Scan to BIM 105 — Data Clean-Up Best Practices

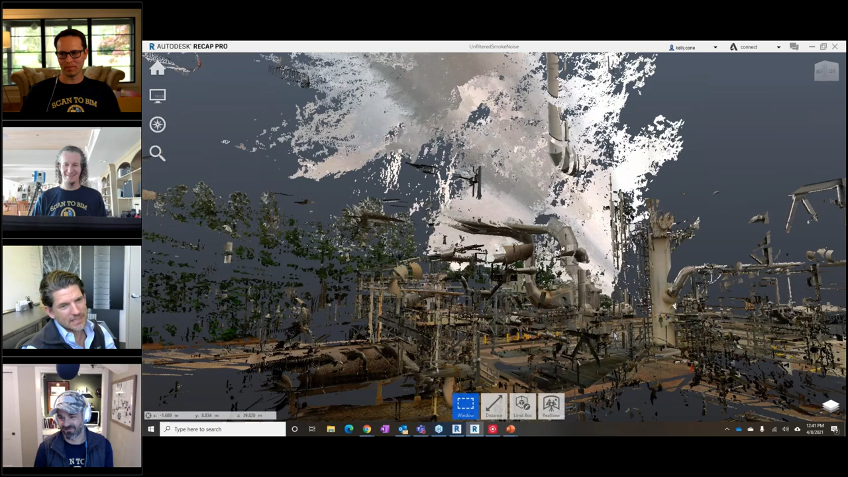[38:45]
this is a plant facility, no big deal, but this is an environmental noise, right?
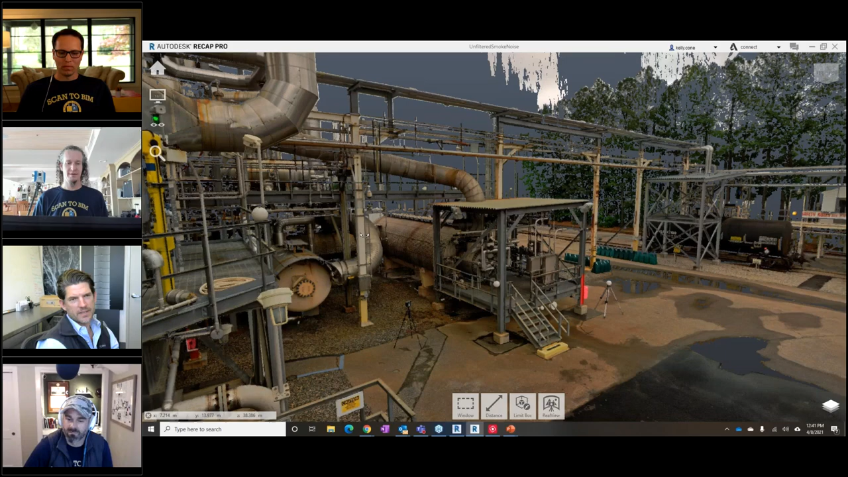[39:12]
was distracting to the client when we were showing off the resolution of our scans. This is only one scan, a single scan. But you can imagine, as we go around the plant, all that noise is just making a mess, a little mess.
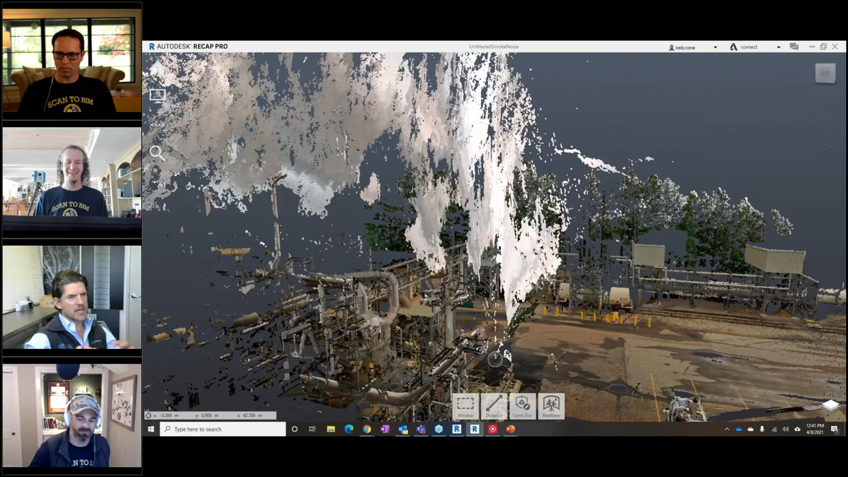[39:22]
Yeah, and this happens with steam. This happens with dust on construction sites. It happens with snow. It happens with rain.
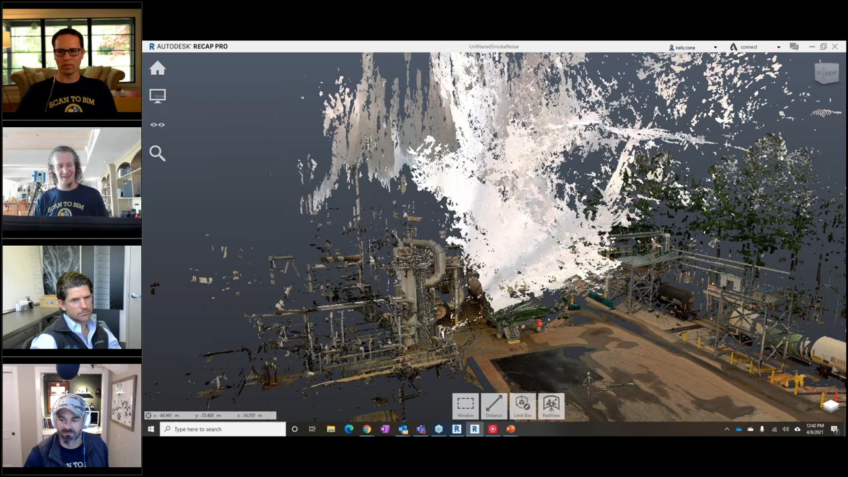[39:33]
And so this stuff, as you can imagine, for anybody that's watching this, is extremely difficult to clean out.
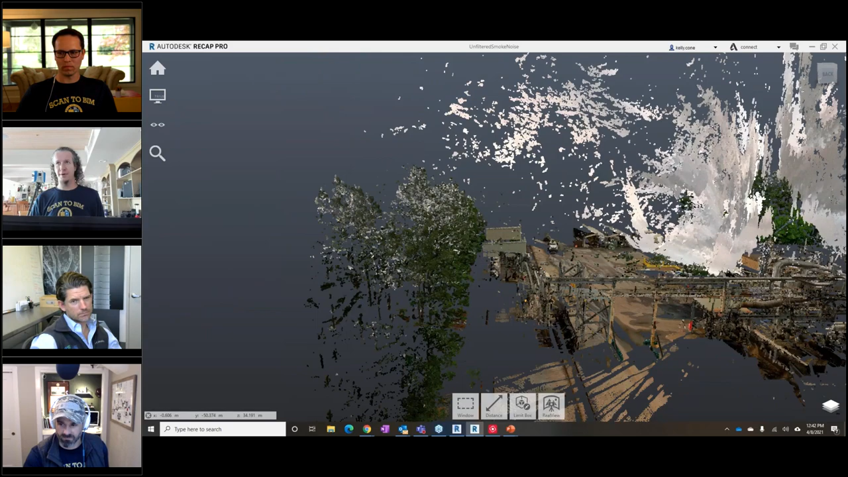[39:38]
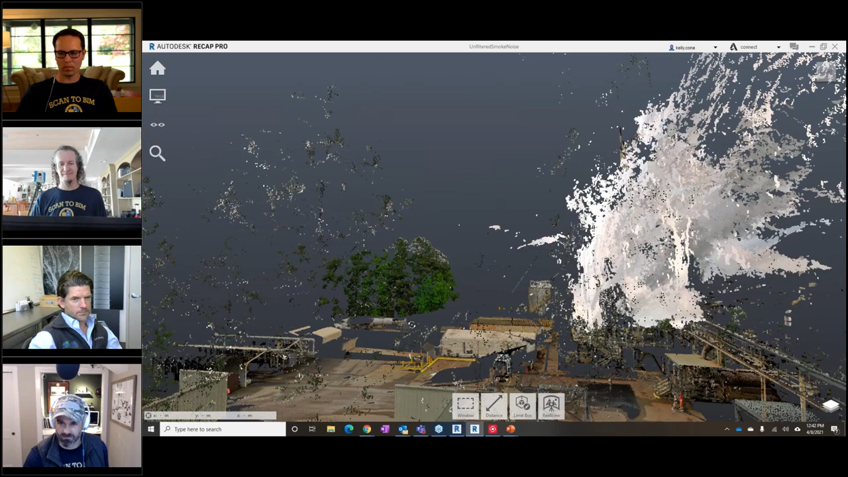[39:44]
There's not really a great way to get this data out, aside from just kind of manually clipping and clapping and going from different views.
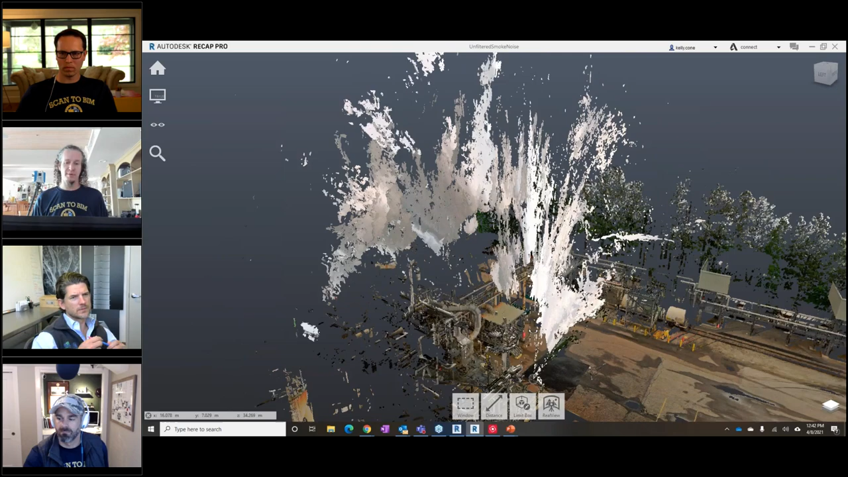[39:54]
Generally, one nice thing about it is that, generally speaking, the scanners have filters to eliminate this internally.
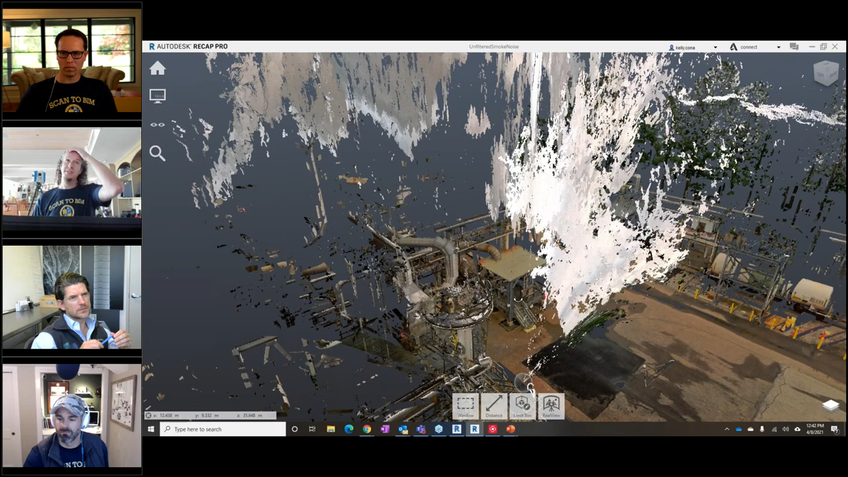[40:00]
And the way that most of them do it is they look for the brightest return. And environmental noise usually doesn't have a very bright return. So now snow is kind of the evil exception to this. But so if you've got environmental noise, you usually have it in areas that you don't have other stuff behind it. So you'll notice that when we were in that 3D view, or in that view here, and then popped into 3D and looked around.
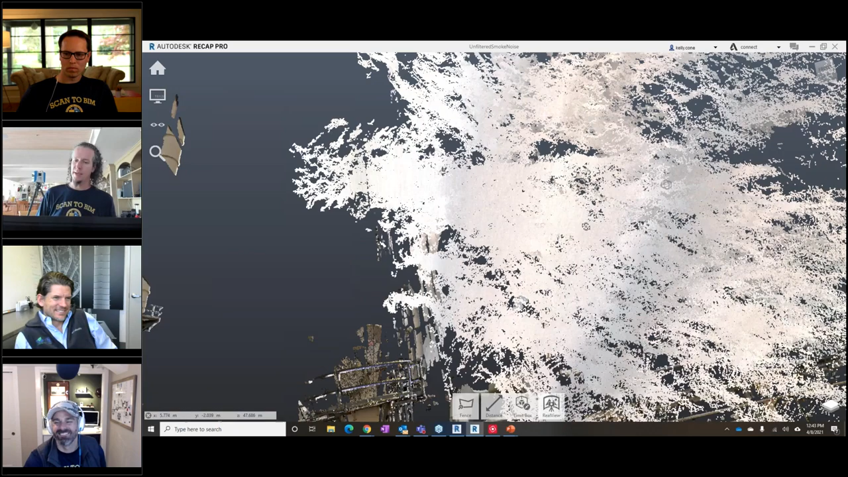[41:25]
Point being, you can look around and basically from the scanner view,
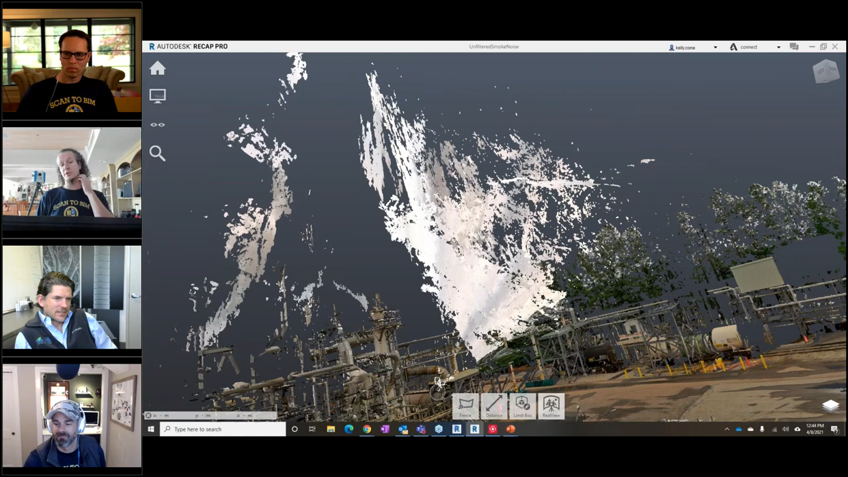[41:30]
this is another one where you can generally clip stuff, most of it out really quickly, and then you can kind of clean up the stuff that was really close to your geometry just by using the distance and kind of finding angles where you can crop it out and just snip it, right. So, you know, pretend I'd actually done that successfully. Now I can go out and do it out here, right.
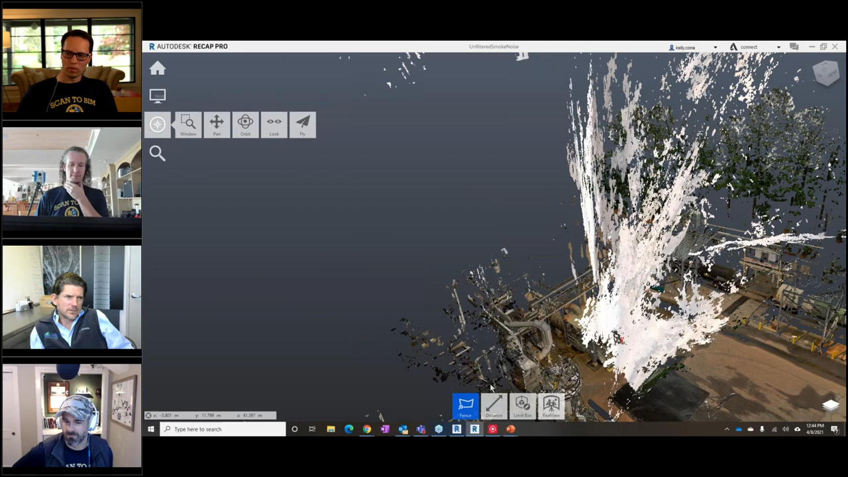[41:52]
For this type of noise, usually what I recommend is clipping it in a 3D view and setting your mode to perspective.
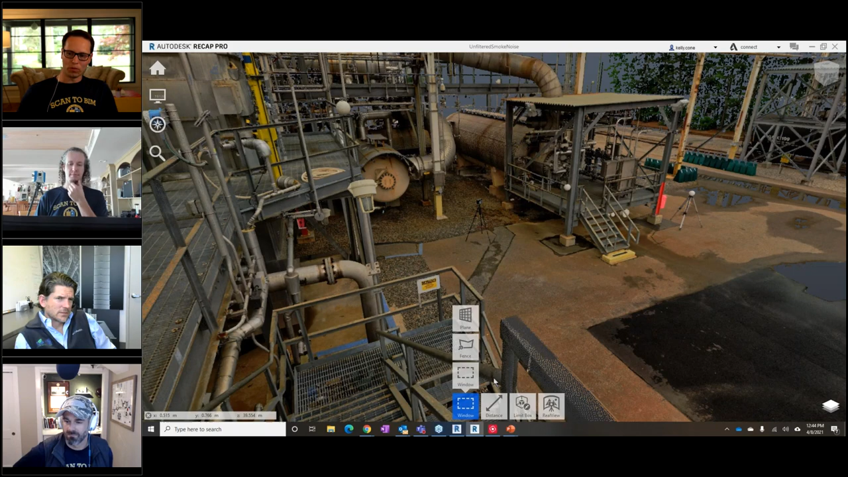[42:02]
Because that way, if it's just orthographic, you know, it's going to overlap. It's going to try to project that noise on top of the data underneath it. So perspective work works the best. But I'm curious if you do a two-pass scan, since this is, you know, it's going to be like a moving mass or moving, you know, the snow and the rain.
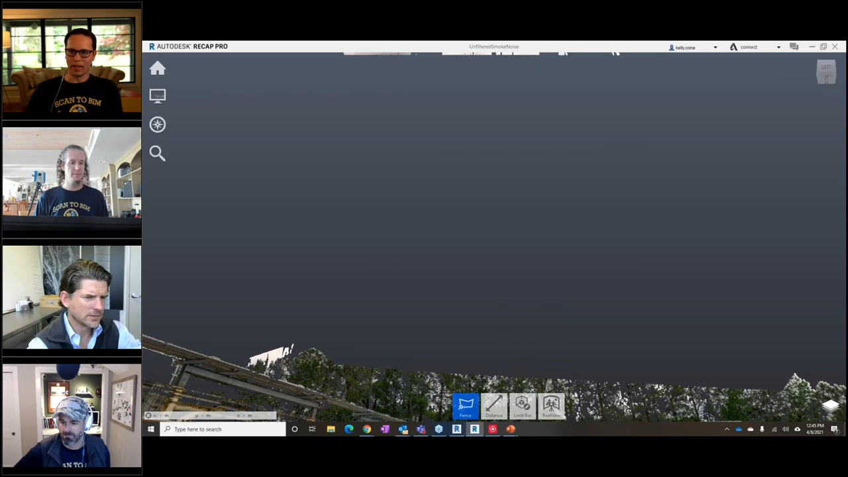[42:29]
It's not static. I'm curious if the two-pass scan would remove all this noise.
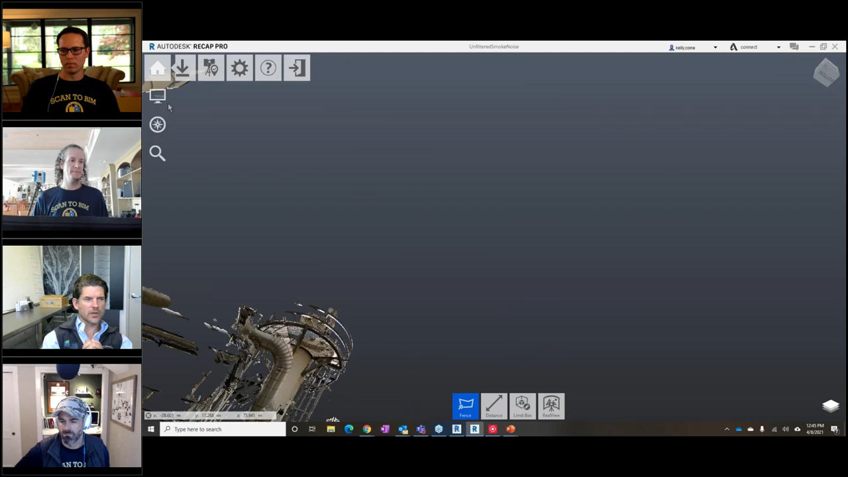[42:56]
I mean, what's going on, and I'm surprised it didn't blow up the scanner when it does this, because if you think about the math that's going on when it's shooting a steam or vapor cloud like that,
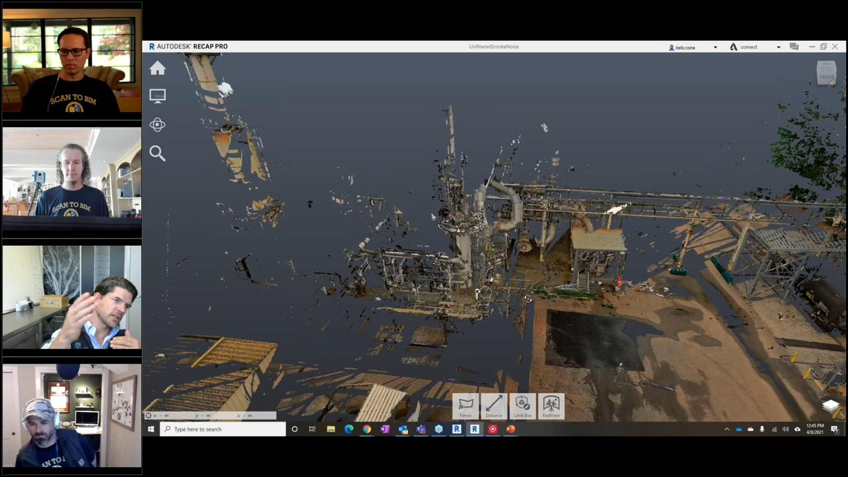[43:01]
if you look at in 3D,
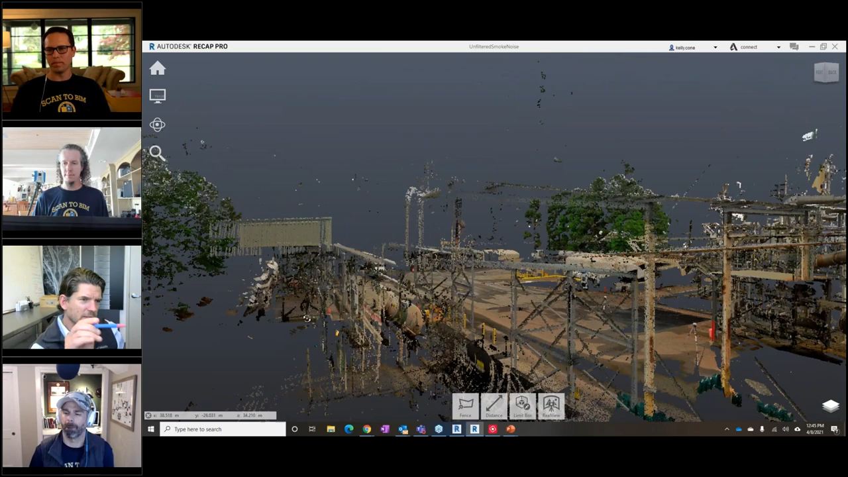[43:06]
it actually looks like that vapor is going, or the cloud is steam is going all the way back to the scanner, which it's not.
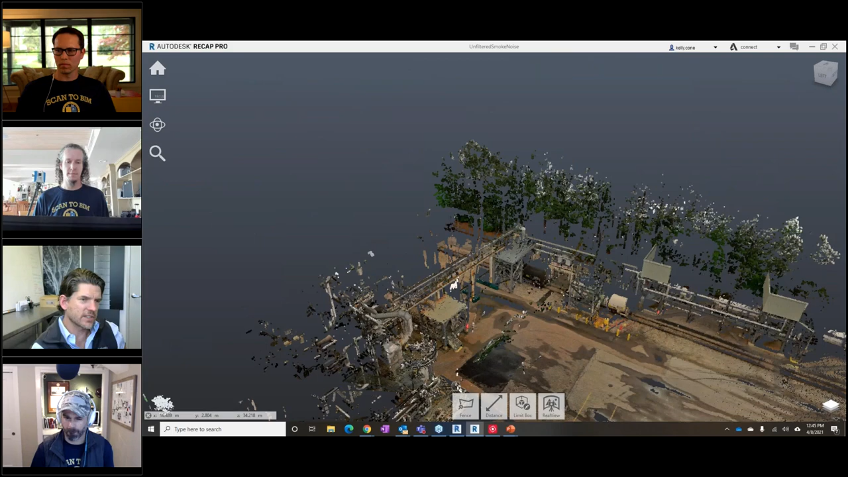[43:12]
We were not in the middle of the cloud when we split, but clearly the laser is having such weird returns with multiple returns and all that, that it's actually calculating based on a phase-based scanner that it is.
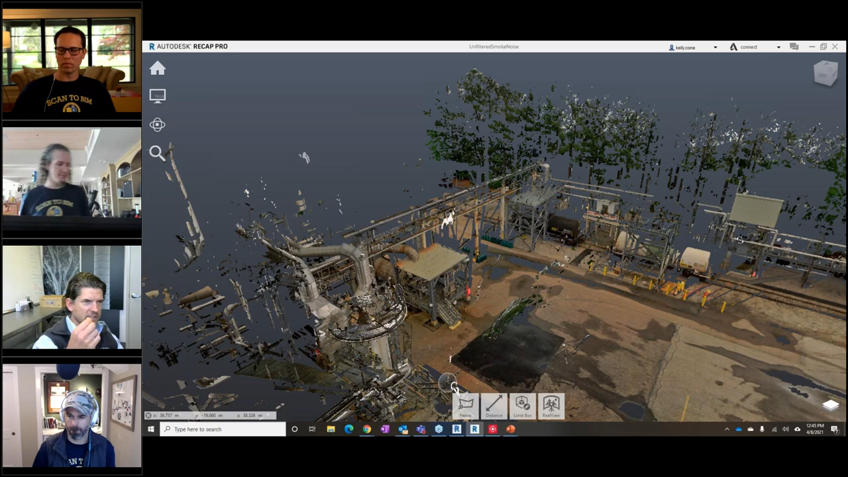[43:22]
There's something right in front of this nose when there wasn't. That's interesting.
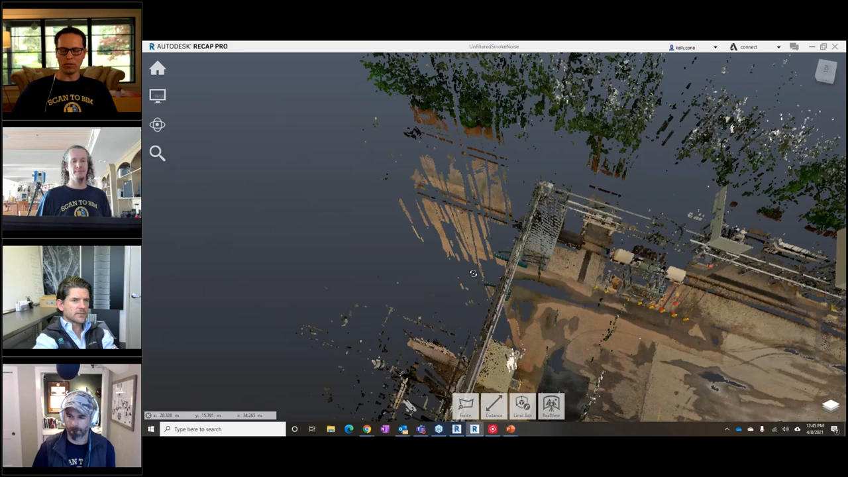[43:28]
Yeah, and that's, you know, this is, again, this is noise that does not follow a reasonable statistical pattern, which means it's really hard to write things to filter it out. But yeah, I do think the double-scan feature on scanners that support it would get a lot of it.
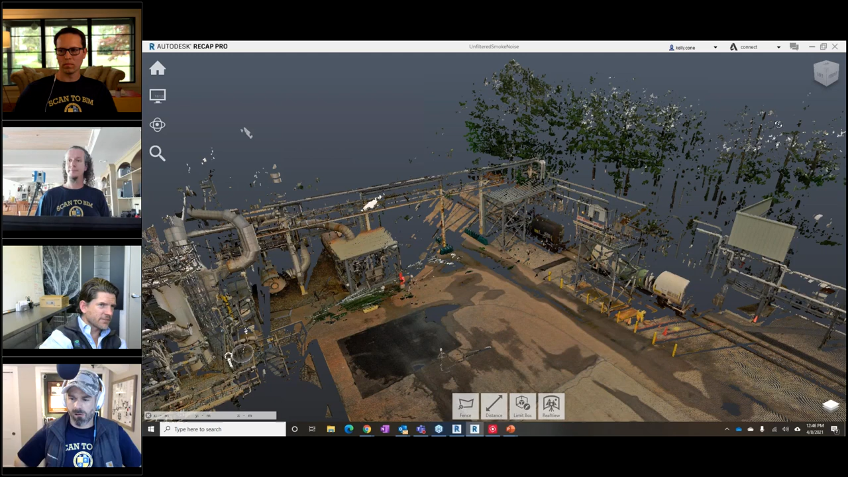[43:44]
And then that coupled with an intensity filter, maybe, and I actually tried that with this, is to crank up your intensity filter, and it does go away, but you've got to go all the way up to 70 percent, clip down, and you're losing good data.
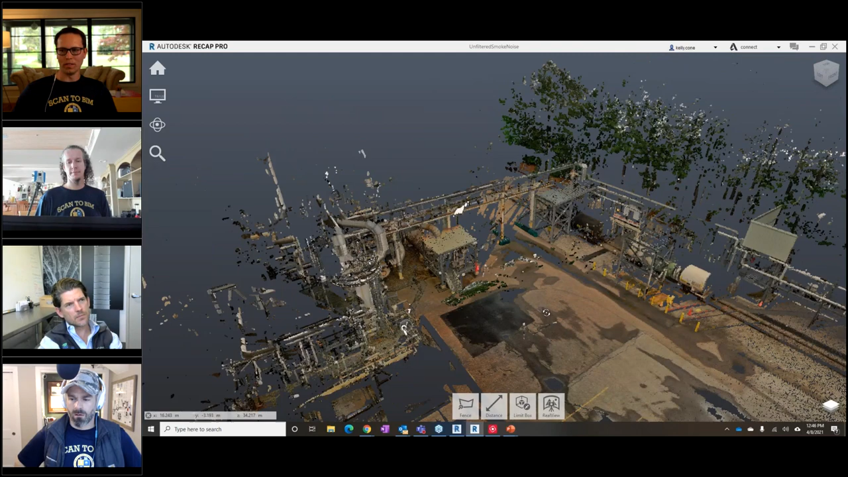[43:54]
But if you've scanned sufficient coverage there, then maybe that's okay.